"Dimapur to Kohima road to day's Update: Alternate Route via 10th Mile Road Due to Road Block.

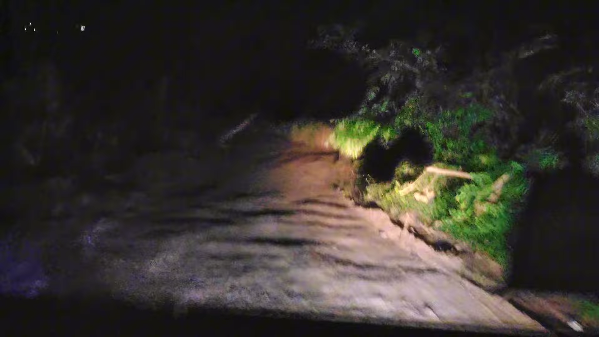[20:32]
और यहाँ पे एक्सीडेंट हो गया है, ये इको जाकर उसने मार दिया है।
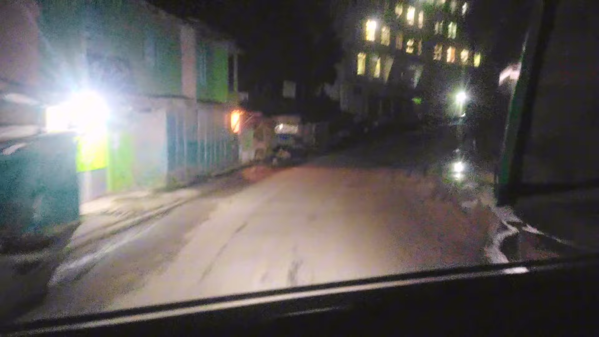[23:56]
अभी हम लोग कोहिमा टाउन में घुस गया है और रात का 11 बज गया है। अगर लैंडस्लाइड नहीं होता तो अब तक तो हम लोग को वापस दीमापुर भी पहुंचना था,
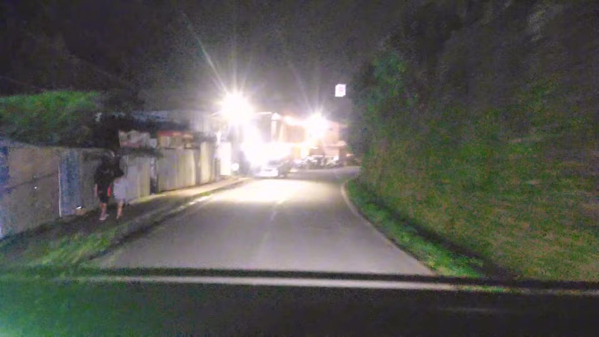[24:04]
लेकिन क्या करेगा, वहाँ पे लैंडस्लाइड हो गया, रास्ता पूरा बंद हुआ है, और इसलिए 10 मिनट से घूम के आया है।